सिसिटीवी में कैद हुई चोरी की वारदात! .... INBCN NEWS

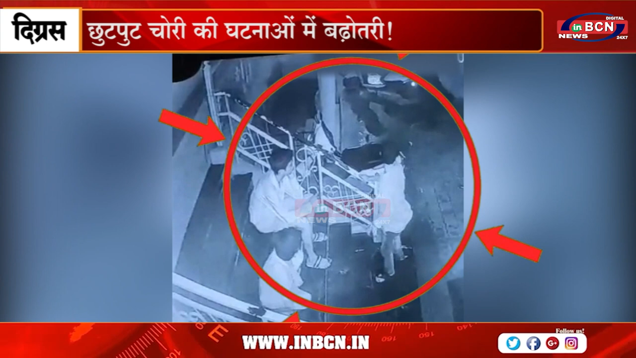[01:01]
तीनों लड़के पेट्रोल चोरी करते हुए सीसी टीवी कैमेरे में कैद हुए है सु